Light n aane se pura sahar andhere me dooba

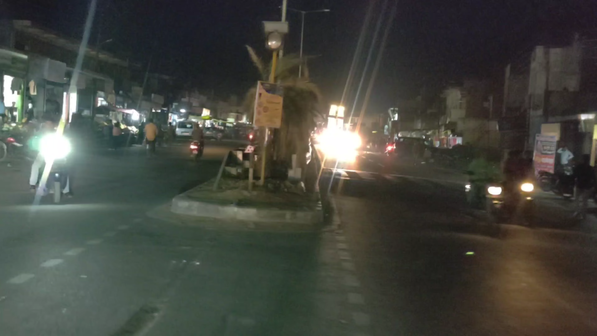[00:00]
दोस्तों हम रोड़ वेज़ पे हैं और देख सकते हैं लाइट ना होने के कारड कितनी जादे अंधेरा पन दिख रहा आपको काफी पूरा रोड़ वेज एकदम सरनाटे में हैं और
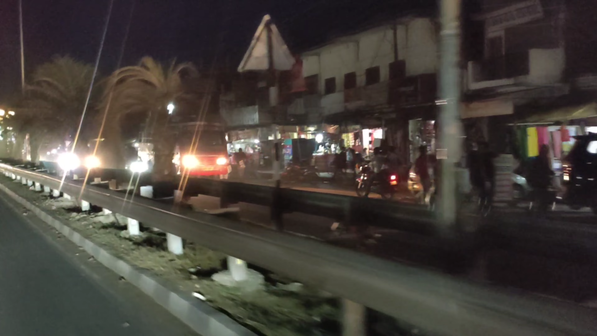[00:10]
आज चार दिन हो गया है जो बासी में लाइट नहीं आया है और ऐसा हियाल पूरे उक्तर प्रदेश का है
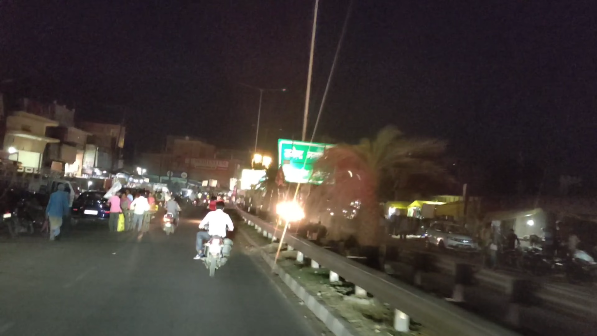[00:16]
विदुद बेवाग में साइद हर ताल चल रहा इसी कारड पूरे सहर
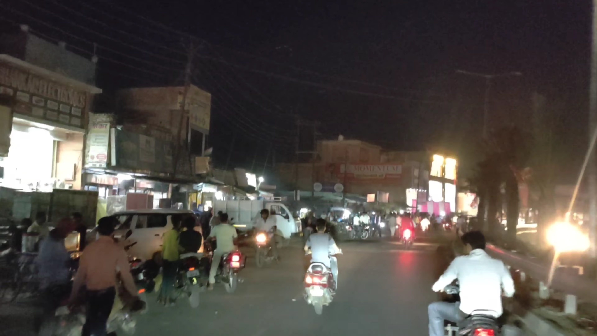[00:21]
और हर जिले में यही समस्या उत्पन हुई है तो भाईया देख सकते हैं काउने तरीके खाली मोड साइकिल के लाइट आपके देखत है और बाकी सब अंदेरा अंदेरा देखल जाए बासी के सबसे बड़ी दुगान सरदार के खाली वह चमकता
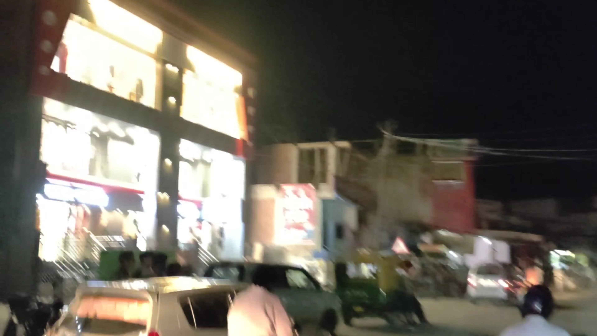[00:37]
है और बाकी सब सनाटा ही सनाटा ही सरदार वस्तरा लाए हो काफी जादे � विक्रियोला
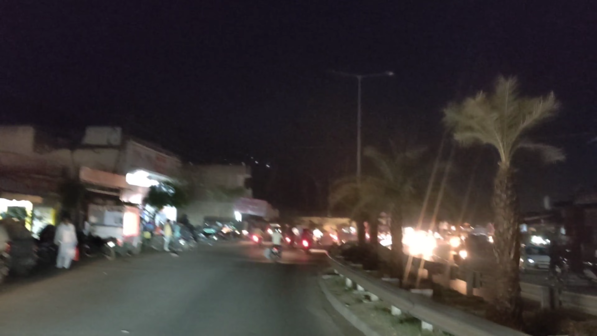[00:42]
तो लाइट हो गयरा सब एक्दम बढ़िया रहा अब
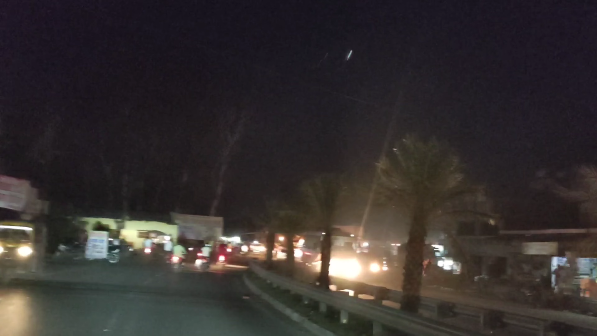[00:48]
हम चली थे मेला वाले रोट पर तो देखो भीया काफी अंदेरा
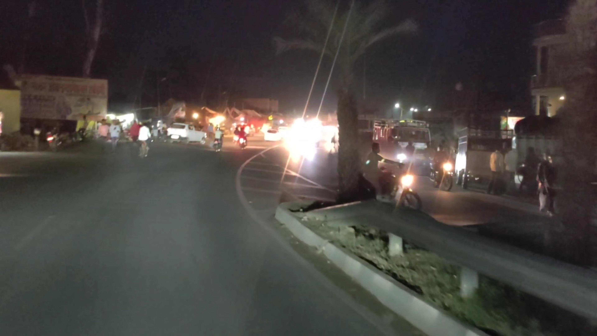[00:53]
खजुरों दूर के पेड़ सब लगा है लेकिन फूरा ब्याइपी सिटी है फिर भी बहुत अंदेरा है
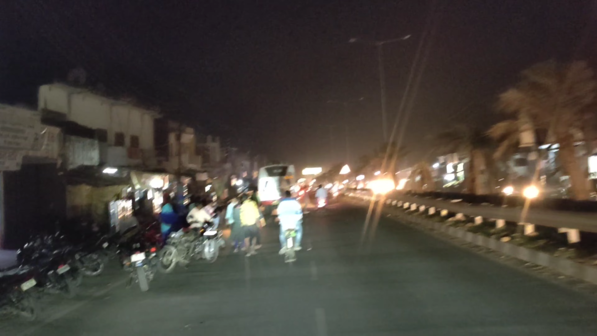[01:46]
है दिखा रहे हैं आपको यहां देखिए एक ATM है वो चालू है सायद तब देखिए कैसे चालू हो गया है और बाकी ATM में तो बंद है लाइट ना होने के कारण और देखिए मैं बस जा रहा है